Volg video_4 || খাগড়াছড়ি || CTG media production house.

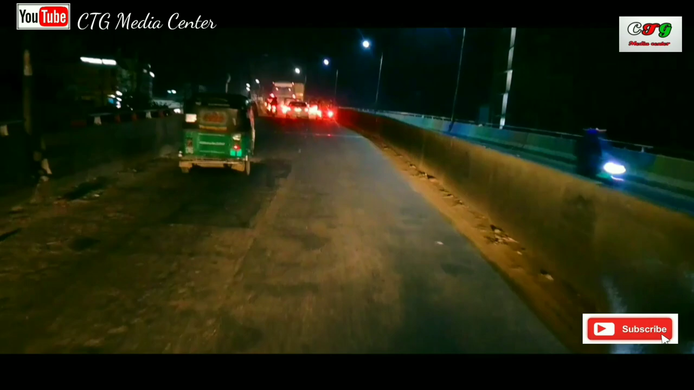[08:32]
चोले आसलाम आमादेर चत्टो ग्राम सहुए छारा दिरेर अनेक जार्निंग अने कच्टो बत मने फ्लाइबार रुप रासी एटा हच्छे आमादेर चत्टो ग्राम सहामन शेतु रादेर बेला अनेक सुन्दल लागे देख्याल